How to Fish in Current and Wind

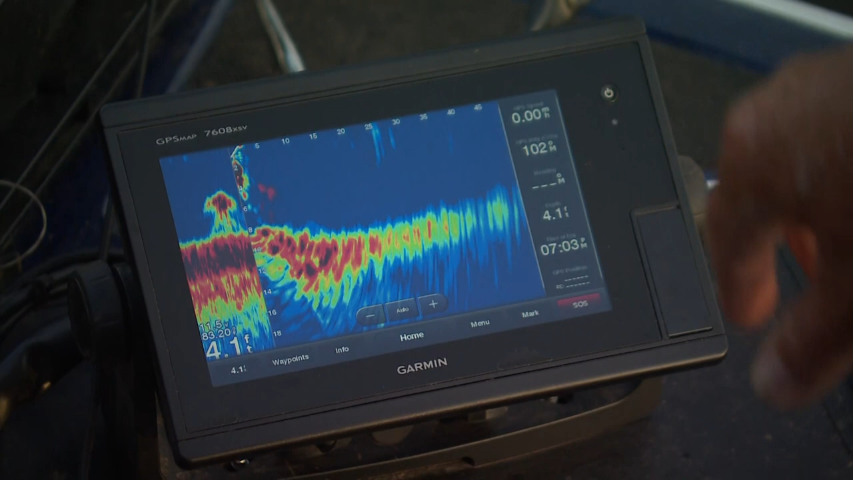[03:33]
I've gone out. I'm looking out at 45 feet right across the bottom right here.
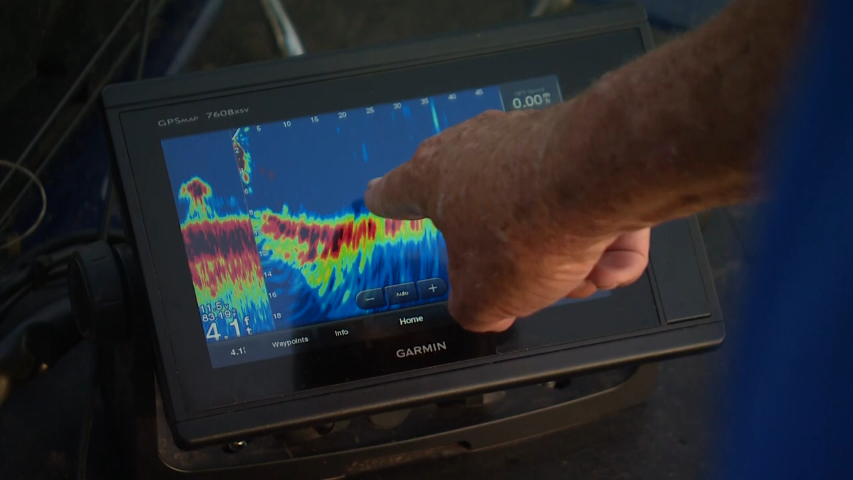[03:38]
I'm in a depth of four feet right here.
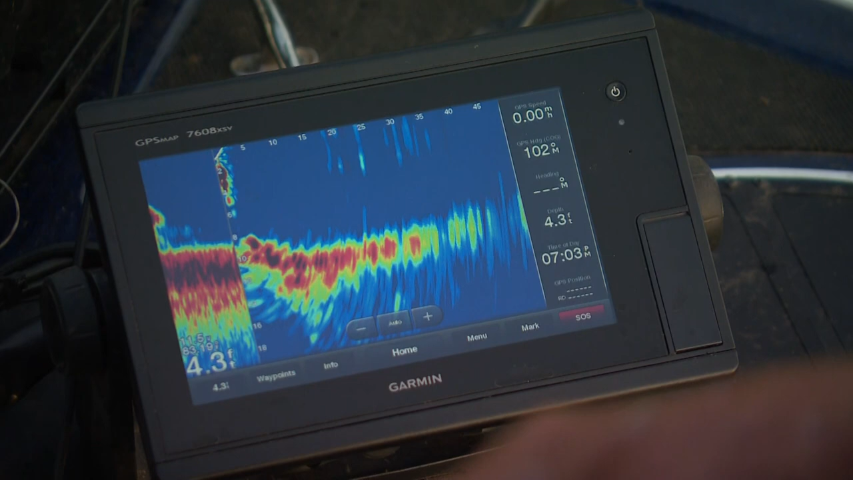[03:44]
So I'm looking at, I'm making casts of about
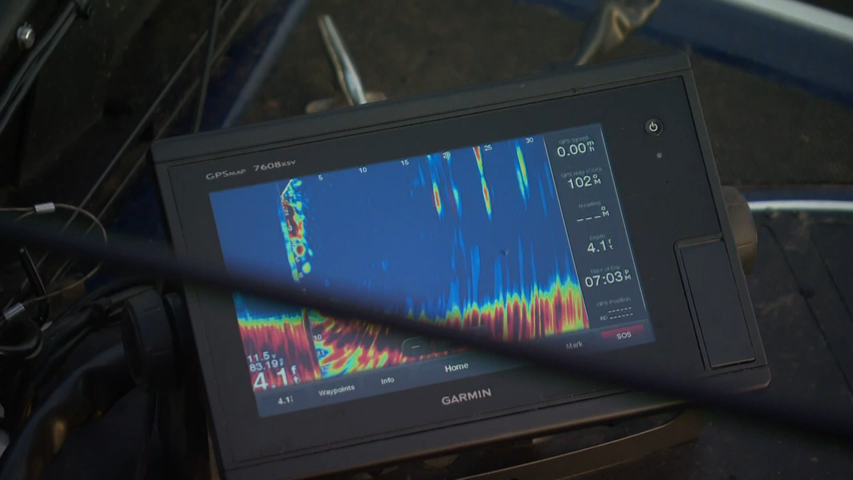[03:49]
On screen: depth 4.1 ft
at least 45 to 50 feet. And I can see a lot of these fish that I'm throwing at.
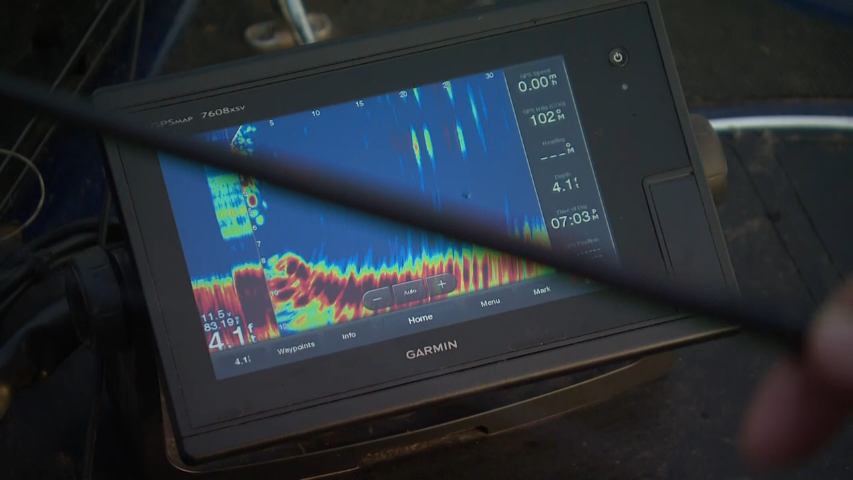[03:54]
On screen: depth 4.1 ft
You see them right here? You see those fish right here?
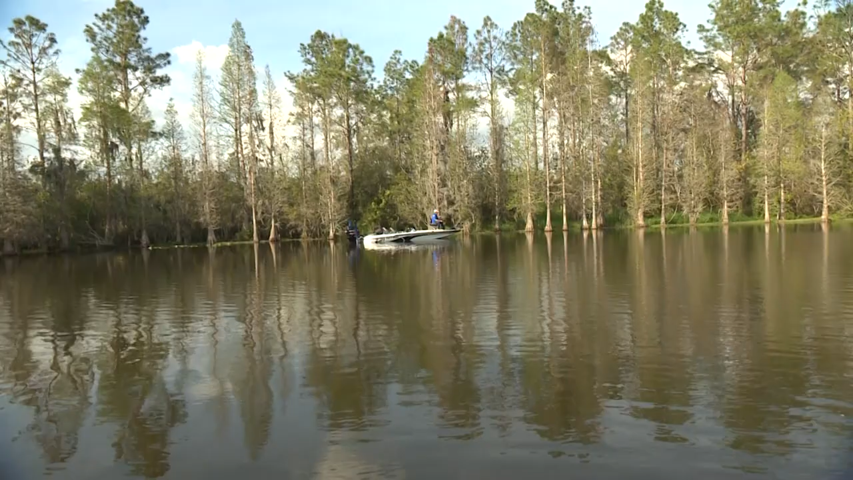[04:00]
I'm panning this coal right here at 45 feet. And I'll show you something. I'm picking up fish.
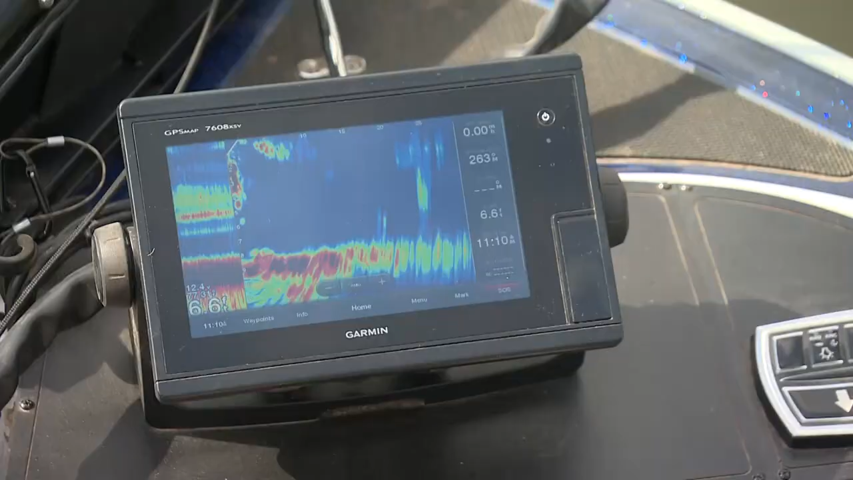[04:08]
See them right here? I think those are 25 feet out in front of the boat.
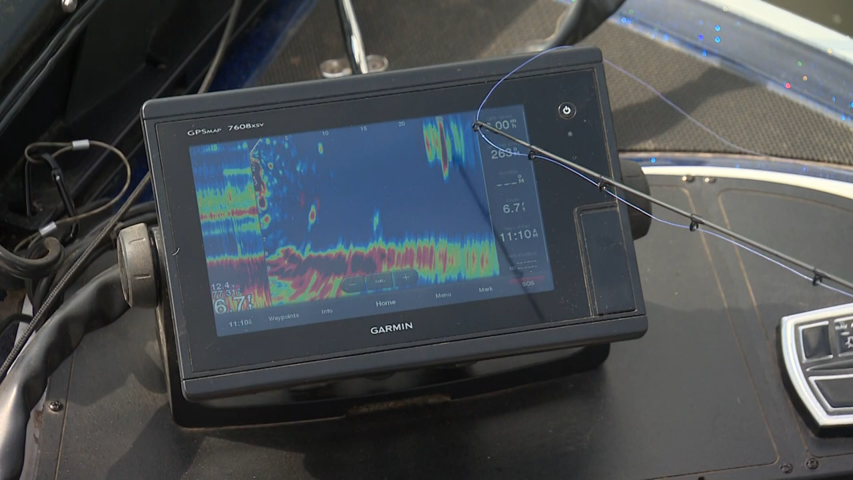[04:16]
And they're about five feet deep.
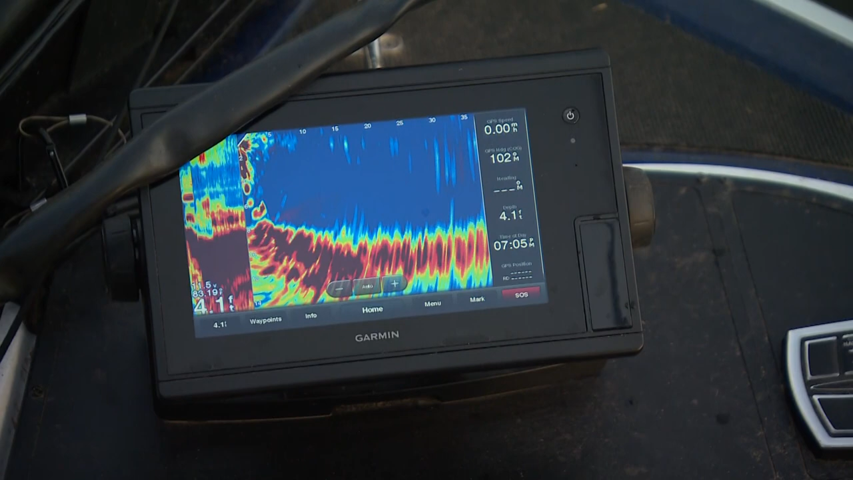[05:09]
That is the neatest thing. All right, I'll pan to the right just a little bit. You see those fish right here? Look, they're 20 feet from the boat right here.
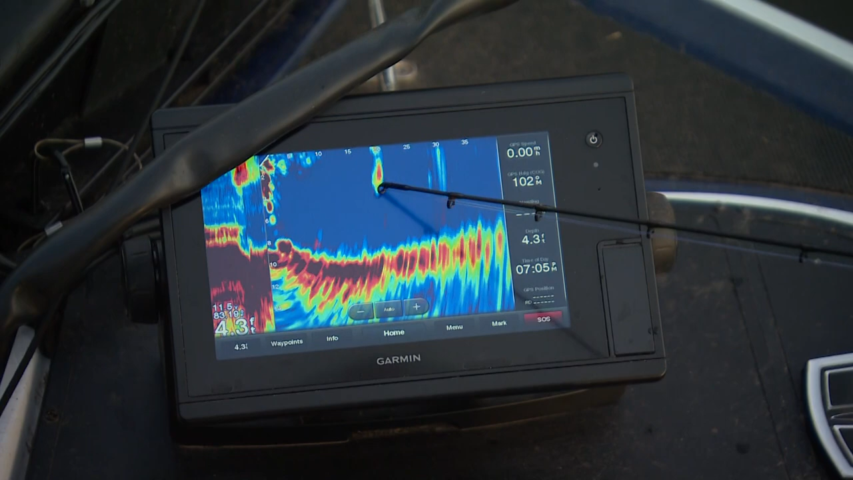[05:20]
See them? See that one at 20 feet? That's a catchable fish right there. He's 20 feet out. And he's about two feet under the surface.
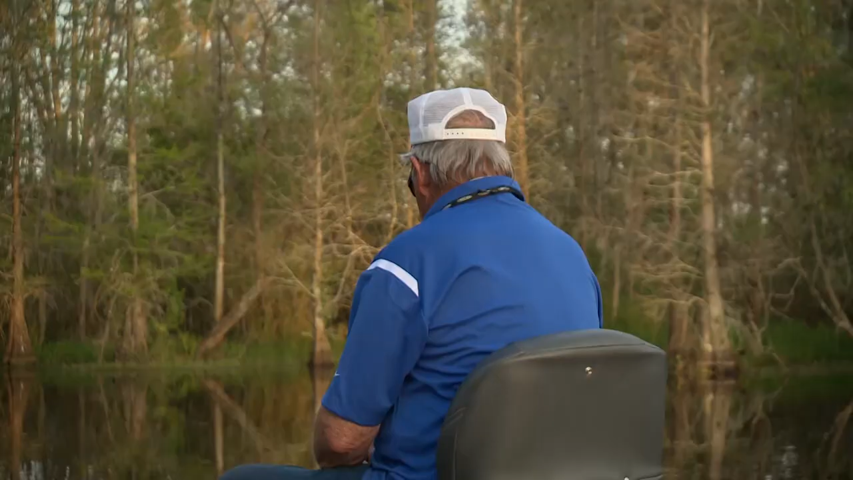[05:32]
Now some of those little smaller blips, they're probably crappie or big bluegill or something. But those big, those big red marks, they're bass.
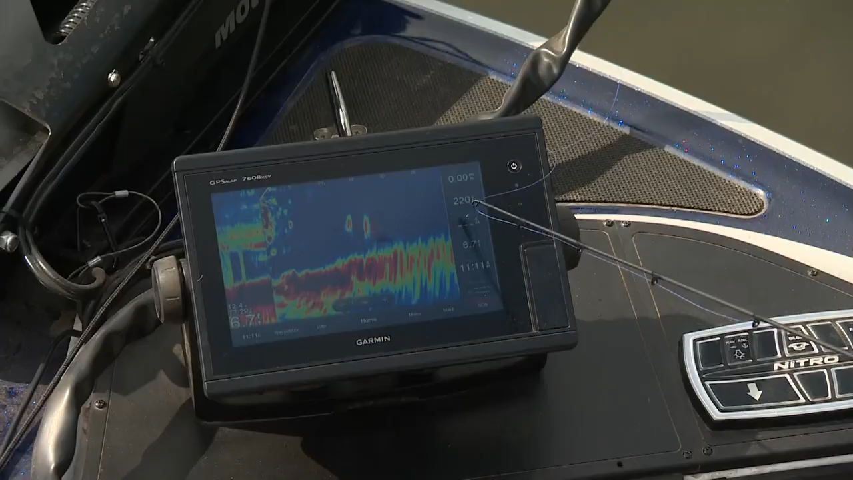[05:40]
I'm going toward them right now. They're getting closer to the boat. They're 10 feet to the boat. They're 5 feet to the boat.
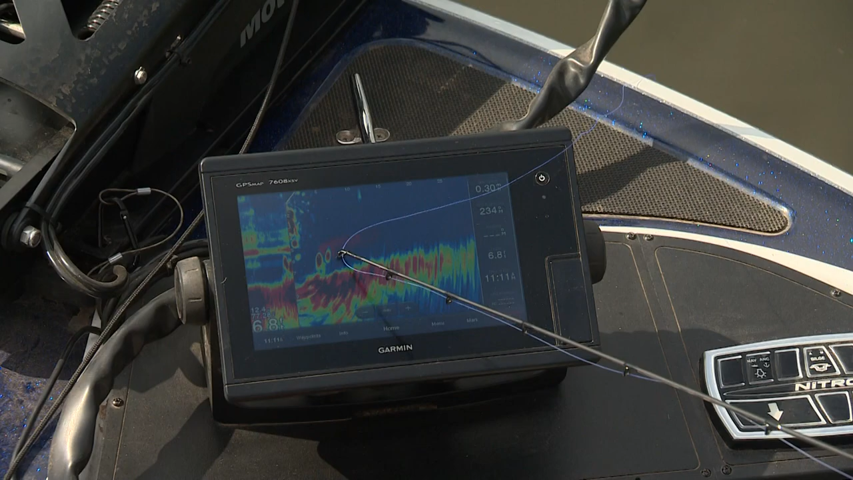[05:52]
I'm fixing to go under the boat right now.